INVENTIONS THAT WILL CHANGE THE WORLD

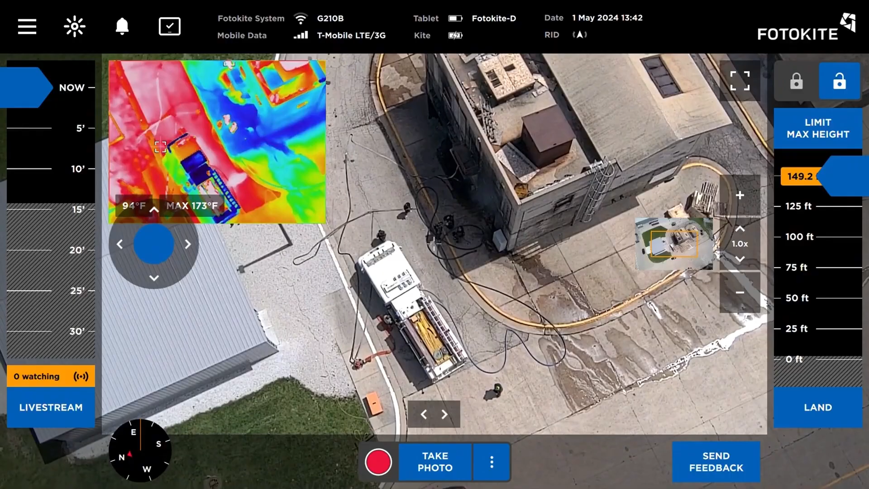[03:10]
On screen: max 173°F
a tethered drone system that's changing the way we respond to emergencies and gather information in critical situations.